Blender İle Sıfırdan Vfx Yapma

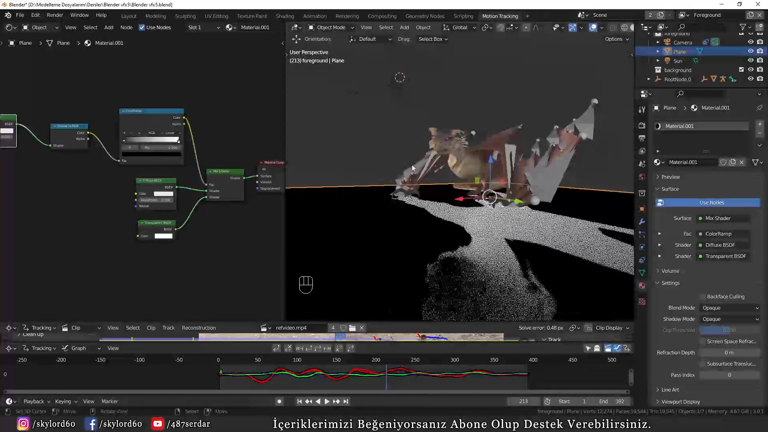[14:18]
Şimdi böyle bir görüntü bizlere karşıladı. Şuradaki Diffuse kanalının rengini şöyle siyah çekiyorum.